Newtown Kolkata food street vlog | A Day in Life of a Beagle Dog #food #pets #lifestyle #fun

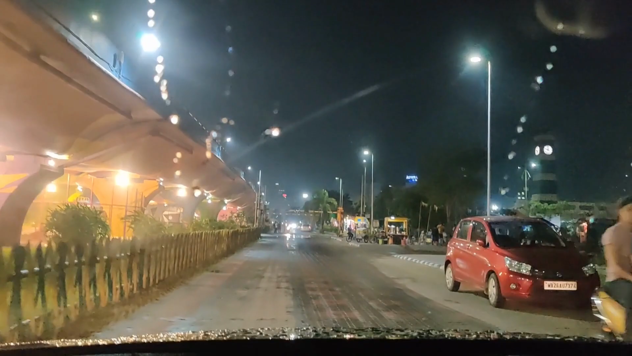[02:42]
চলে এলাম ফুড স্ট্রিট, সুন্দর বাচ্চারা খেলাধুলা করছে ফ্লাইওভারের নিচে।